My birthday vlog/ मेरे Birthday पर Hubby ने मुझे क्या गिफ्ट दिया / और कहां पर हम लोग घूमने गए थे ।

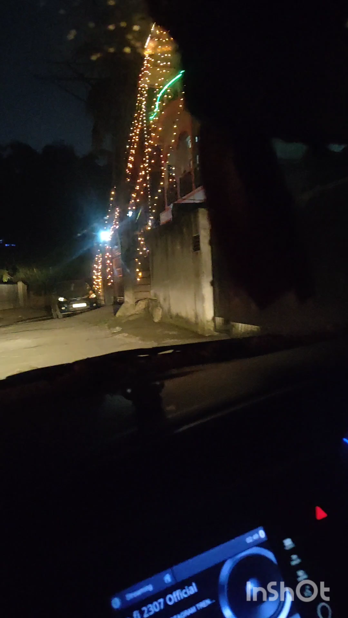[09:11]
तो हम लोग घर से निकल चुके थे, तो देखिएगा लाइटिंग वगैरह, ऑब्वियसली अभी दिवाली के टाइम है, कल तो दिवाली है।
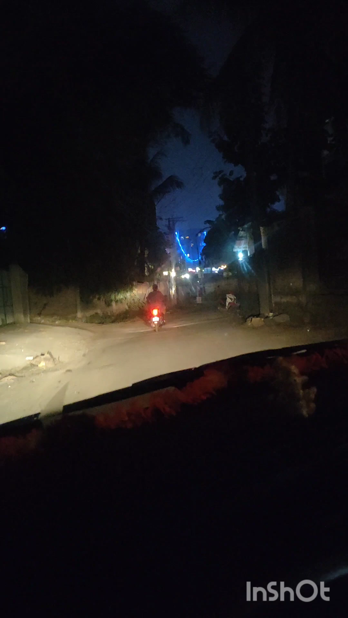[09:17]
तो मेरा तो 30 अक्टूबर को बर्थडे है, तो 31 और 1 नवंबर को दिवाली है,
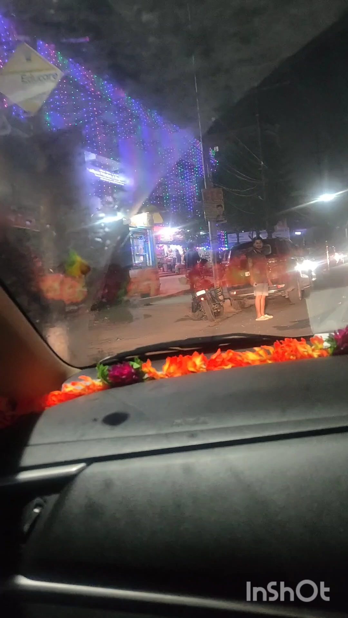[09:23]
इसलिए आप लोगों को लाइटिंग वगैरह भी दिखाई देगा आज।
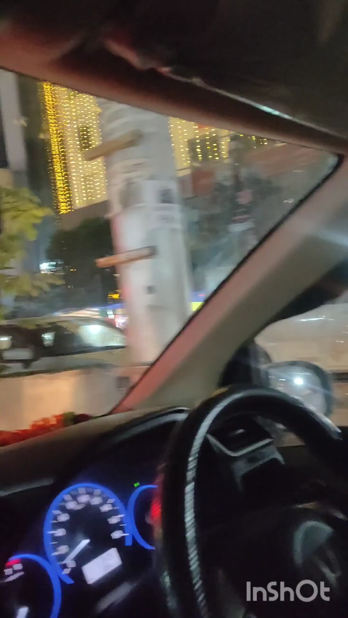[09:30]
तो अभी हम लोग सिटी सेंटर जा रहे हैं, देखते हैं जाने के बाद क्या करते हैं क्या खाते हैं।